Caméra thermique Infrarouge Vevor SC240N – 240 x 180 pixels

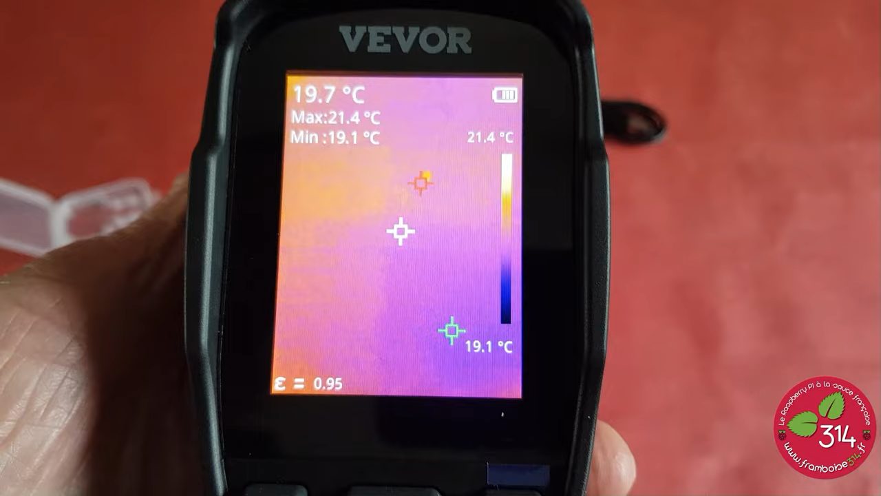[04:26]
On screen: spot 19.7°C, max 21.4°C, min 19.1°C, scale top 21.4°C
3 curseurs On a un curseur max,
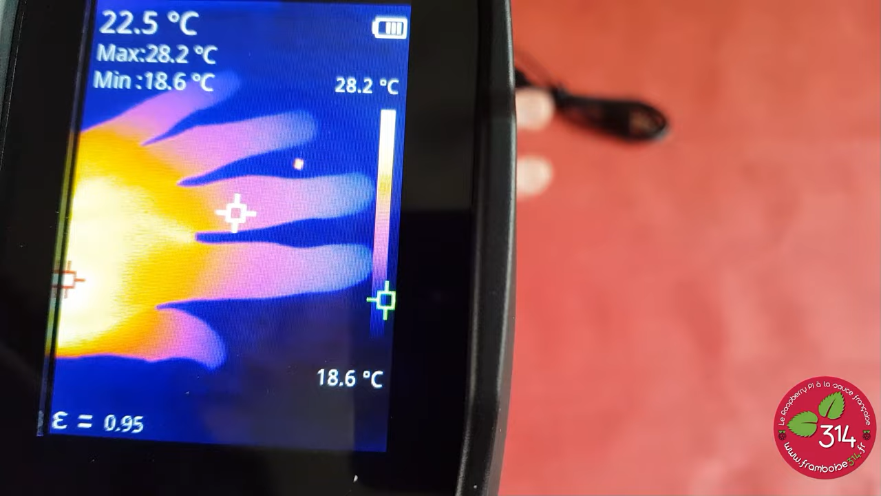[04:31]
On screen: spot 22.5°C, max 28.2°C, min 18.6°C, scale top 28.2°C, scale bottom 18.6°C
un curseur min Et puis le curseur central Si on veut mesurer une température avec le curseur central Là je vous affiche ma main Donc on voit que la
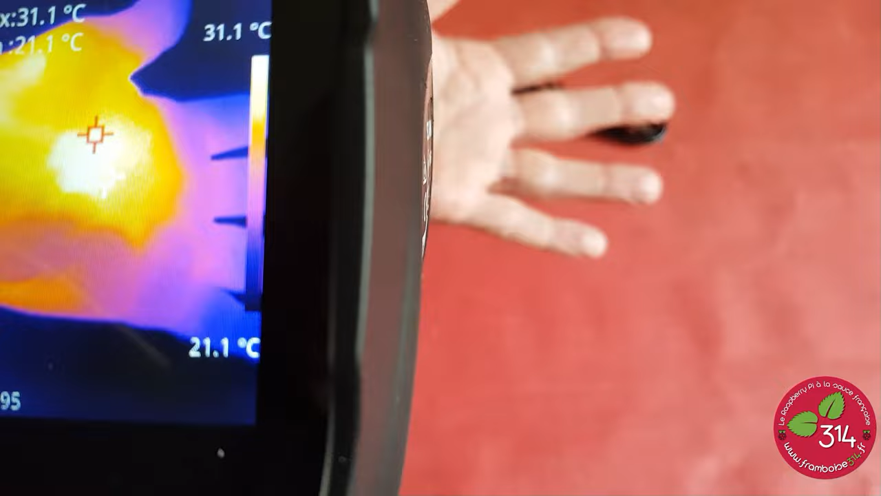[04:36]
On screen: scale bottom 21.1°C
main est plus chaude Et que le bout des doigts est un peu plus froid Donc on voit tout de suite
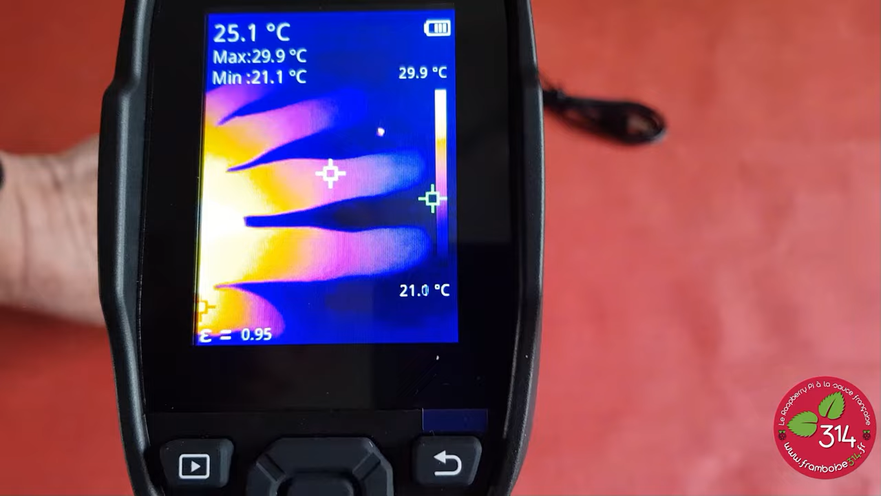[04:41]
On screen: spot 25.1°C, max 29.9°C, min 21.1°C, scale top 29.9°C, scale bottom 21.0°C
Directement les différentes températures Des objets qu'on va mesurer Le câble lui il a la
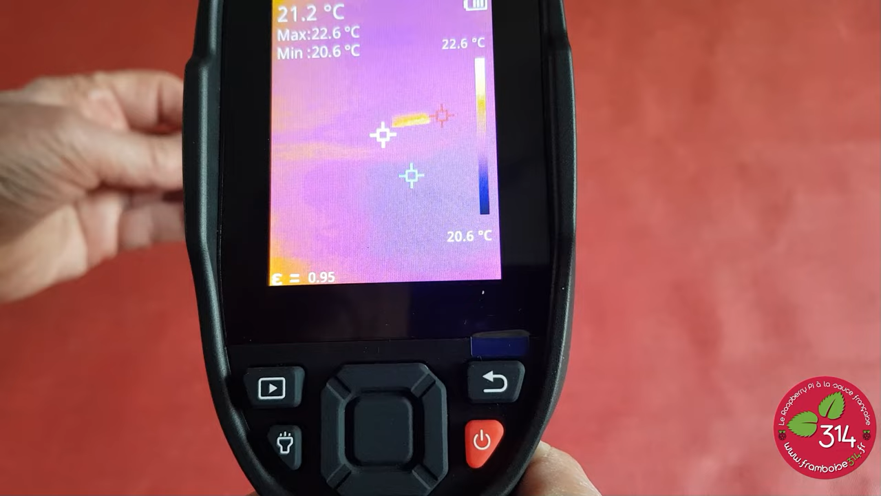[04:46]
On screen: spot 21.2°C, max 22.6°C, min 20.6°C, scale top 22.6°C, scale bottom 20.6°C
température de la pièce Donc il n'apparaît pas plus que ça Alors là c'est un robinet
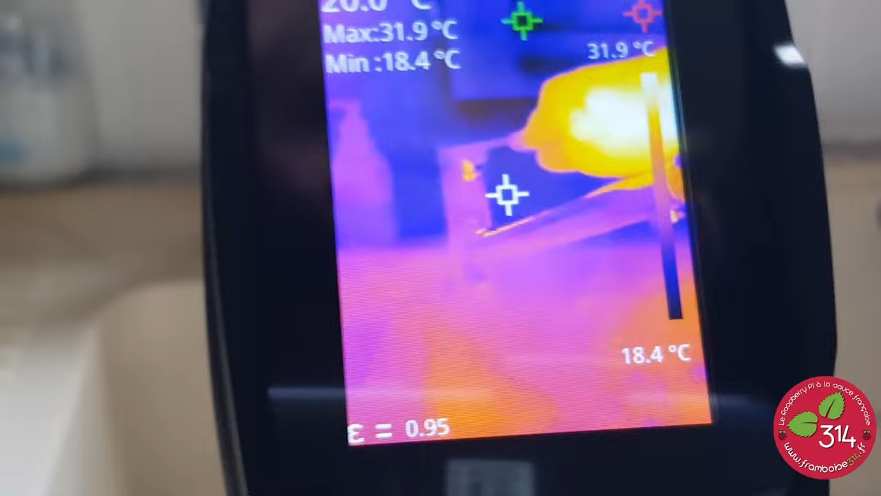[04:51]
On screen: max 31.9°C, min 18.4°C, scale top 31.9°C, scale bottom 18.4°C
C'est le premier essai C'est dans la cuisine C'est un robinet Je mets de l'eau chaude Et donc on va voir l'eau qui va devenir blanche Dès que la température monte Voilà on voit l'eau qui devient beaucoup plus claire
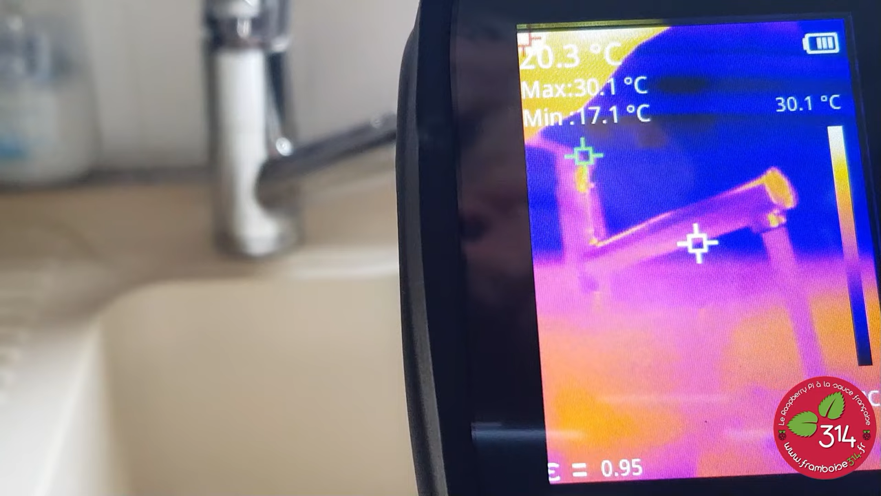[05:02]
On screen: max 30.1°C, min 17.1°C, scale top 30.1°C
L'eau chaude est en train de couler Ça devient clair sur
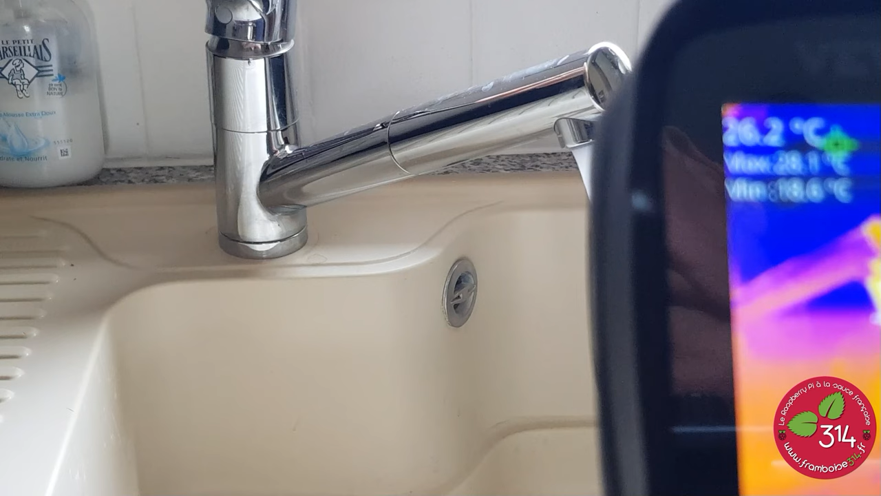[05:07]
l'image Et quand je passe sur de l'eau froide
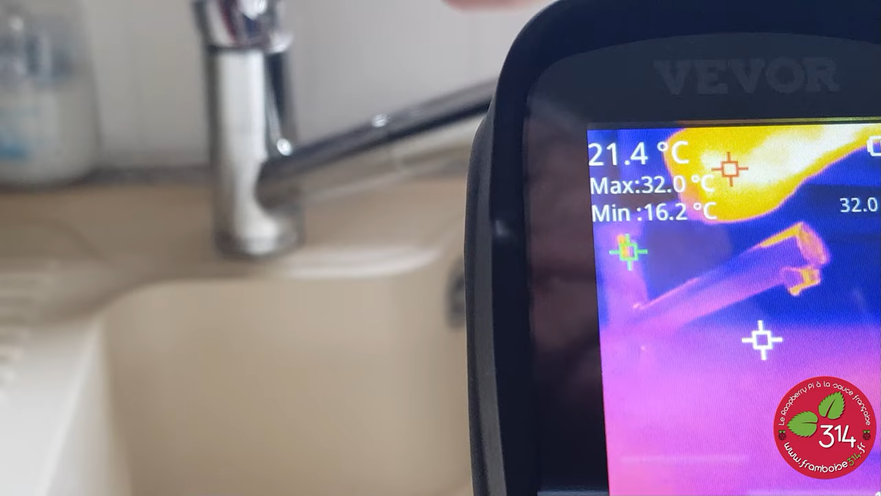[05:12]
On screen: spot 21.4°C, max 32.0°C, min 16.2°C
Ça devient beaucoup plus sombre Donc là on a immédiatement une visualisation
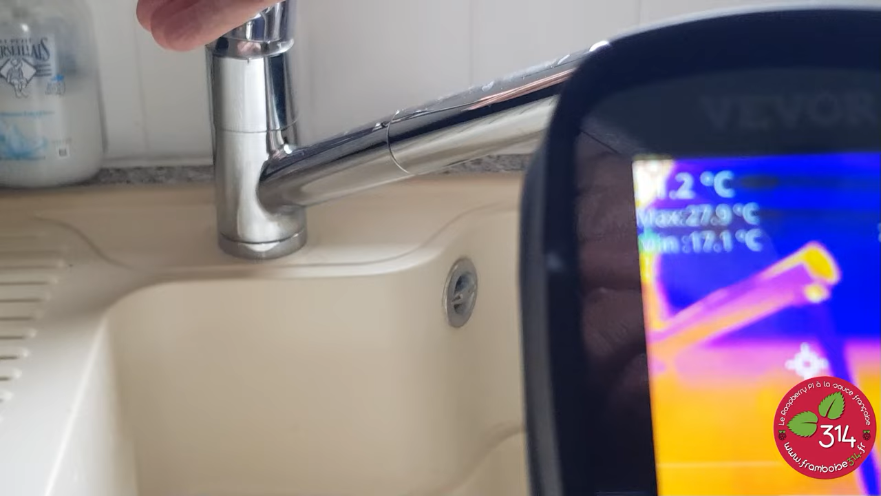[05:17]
De la température de ce qu'on est en train de filmer
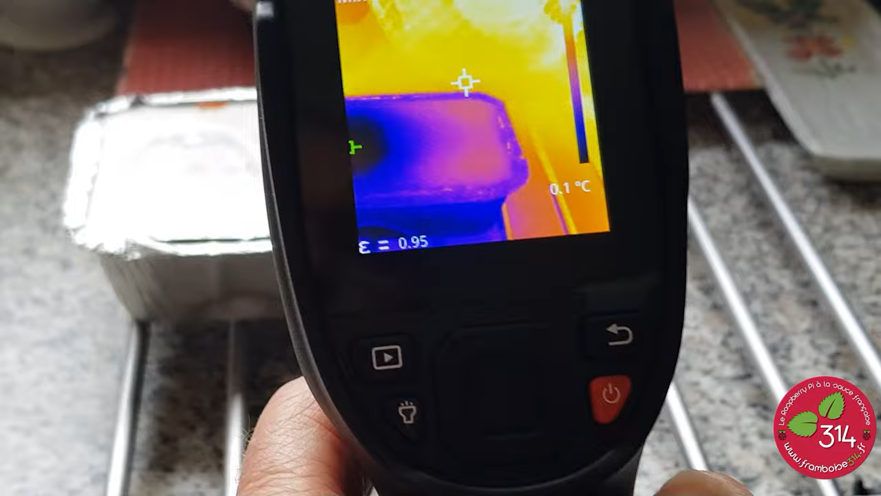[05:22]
Alors cette caméra là Ce modèle là ne filme pas Il fait des photos Mais on voit une animation sur l'écran Enfin on voit un film sur l'écran
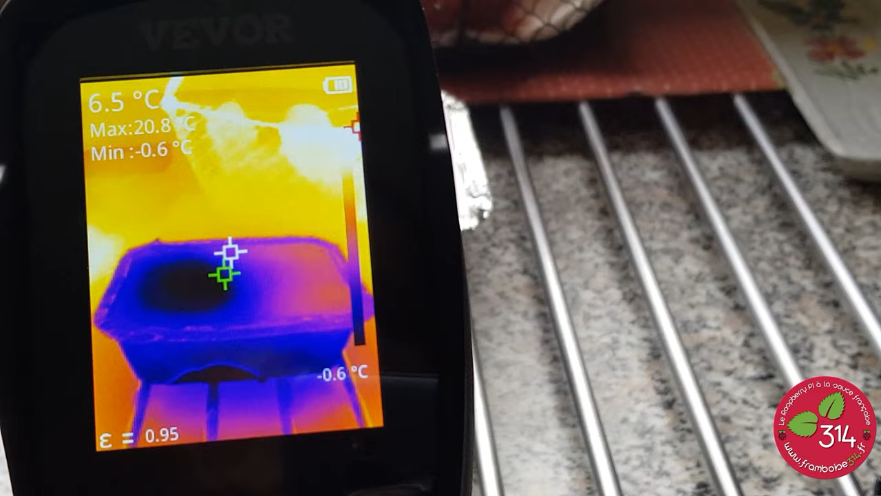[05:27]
On screen: spot 6.5°C, max 20.8°C, min -0.6°C
Là c'est une barquette qui sortait du congèle Donc on voit qu'elle est bien bleue Par rapport à l'environnement local
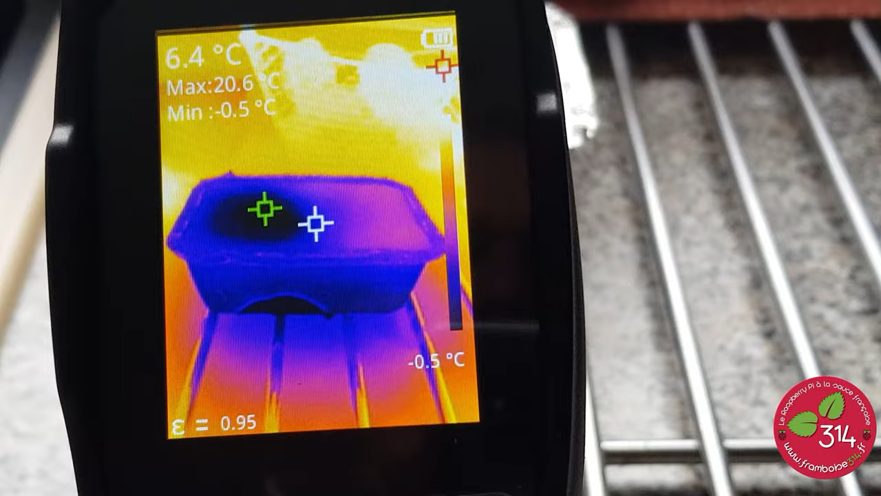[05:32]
On screen: spot 6.4°C, max 20.6°C, min -0.5°C, scale bottom -0.5°C
Donc bleu foncé Le noir c'est donc très très froid
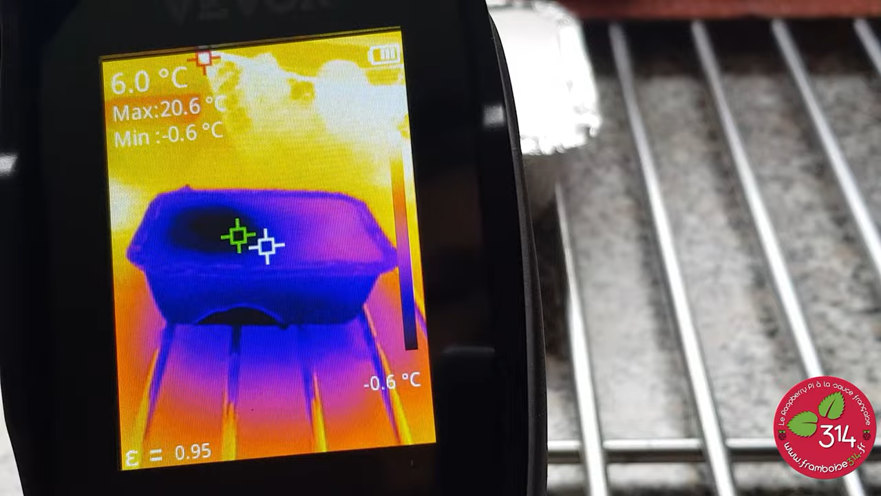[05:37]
On screen: spot 6.0°C, max 20.6°C, min -0.6°C
Alors là je vais vous montrer les menus Pour accéder aux menus On va appuyer sur le bouton central Il y a une espèce de joystick en bas On appuie sur le bouton central Et ça va sur les menus Donc choisir les points de mesure Choisir les couleurs Donc par exemple ici on a 4 types de couleurs Voilà incandescence Alors après c'est leurs appellations C'est à vous de
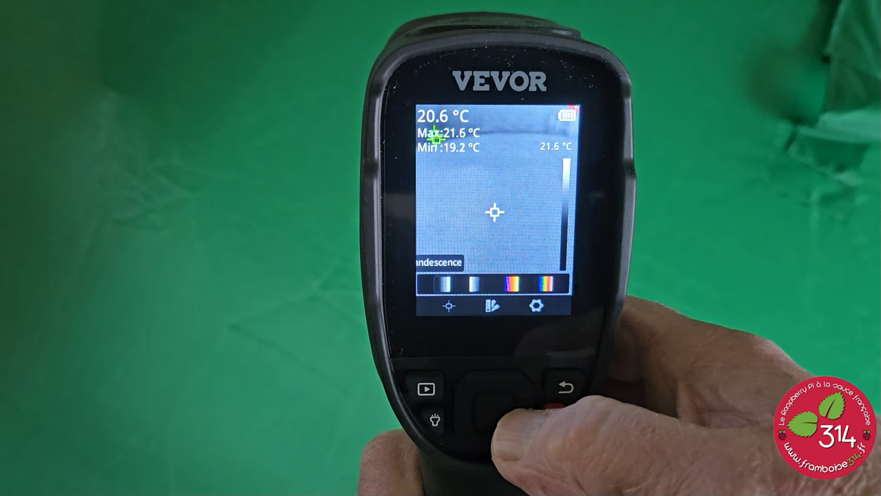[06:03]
On screen: spot 20.6°C, max 21.6°C, min 19.2°C, scale top 21.6°C
voir en fonction de ce que vous allez mesurer La couleur qui vous convient le mieux Noir chaud
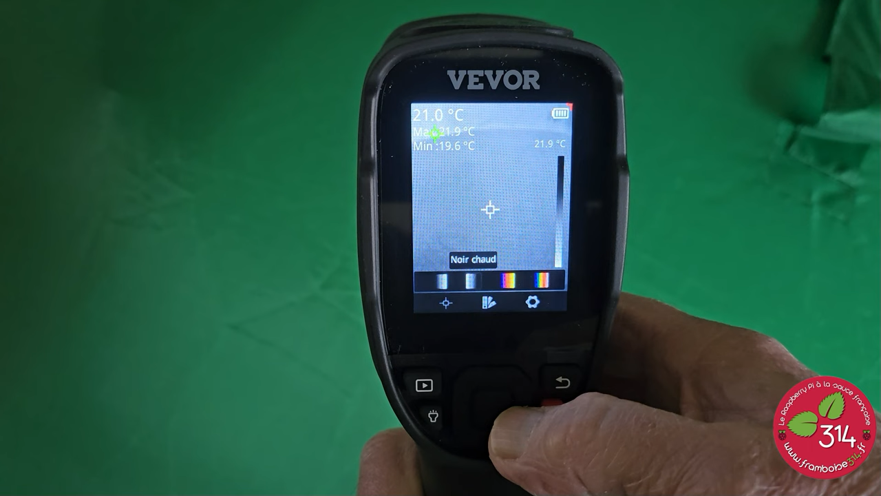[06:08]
On screen: spot 21.0°C, min 19.6°C, scale top 21.9°C
Fer Et arc-en-ciel Moi j'aime bien le arc-en-ciel
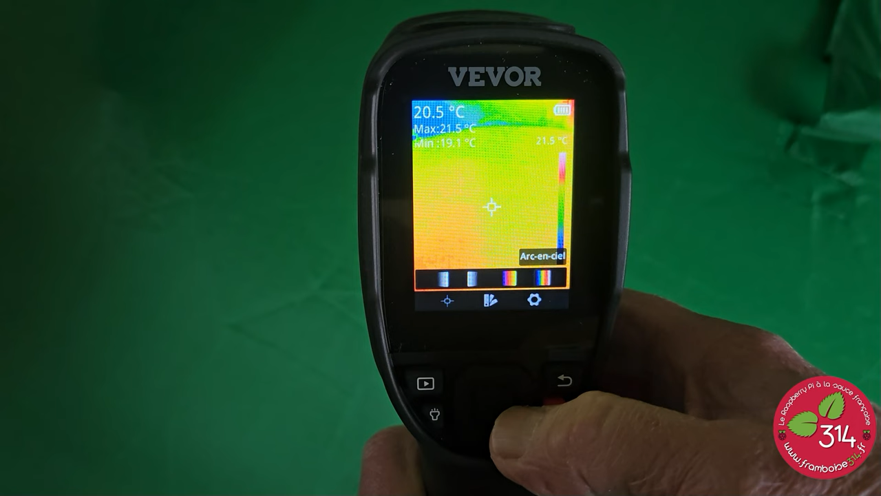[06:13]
On screen: spot 20.5°C, max 21.5°C, min 19.1°C, scale top 21.5°C
Pour les mesures que j'ai faites Ça a collé bien en fait Le petit bouton retour en arrière ici Qui permet de revenir Je rouvre le menu Alors sur mesure C'est là qu'on va choisir les curseurs qui vont apparaître Donc le curseur central Enfin le point central
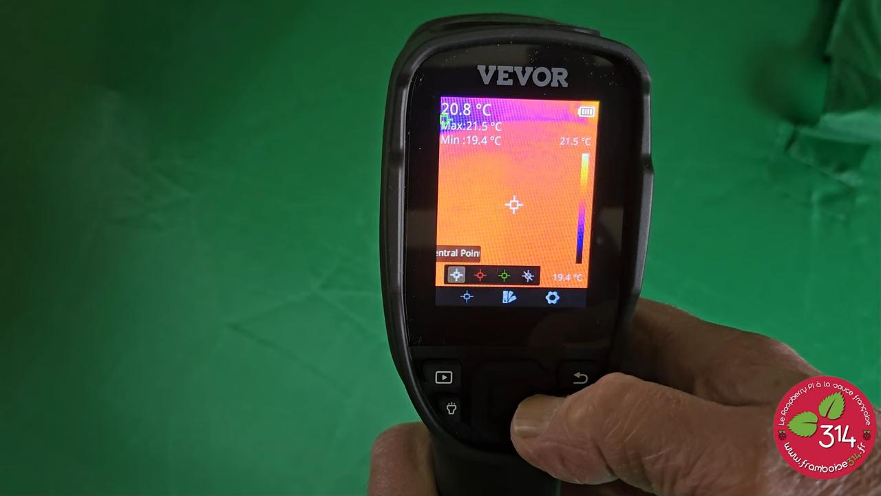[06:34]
On screen: spot 20.8°C, max 21.5°C, min 19.4°C, scale top 21.5°C, scale bottom 19.4°C
Le point chaud Alors ça doit être du rouge et du vert Mais comme je suis daltonien Je ne vais pas me mouiller plus que ça Et puis là on peut faire disparaître tous les curseurs Sur le menu réglages On va trouver tous les réglages de la caméra